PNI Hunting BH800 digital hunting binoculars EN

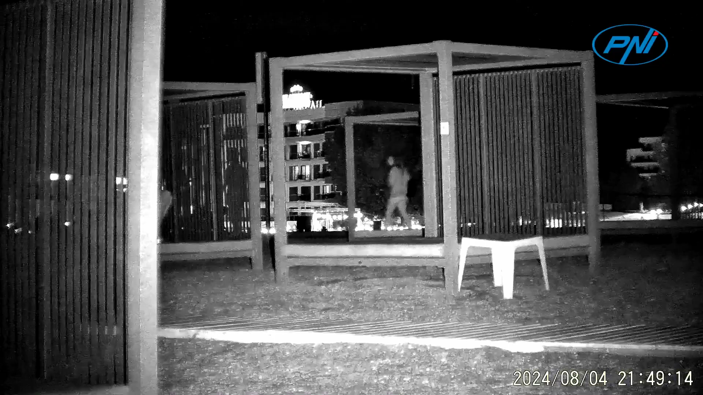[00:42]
an optical zoom of 1 by 10x as well as a digital zoom of 1 by 8x, it is ideal for capturing clear and detailed images that can be full HD 1920 by 1080 in the case of videos and maximum 8 megapixels for photos.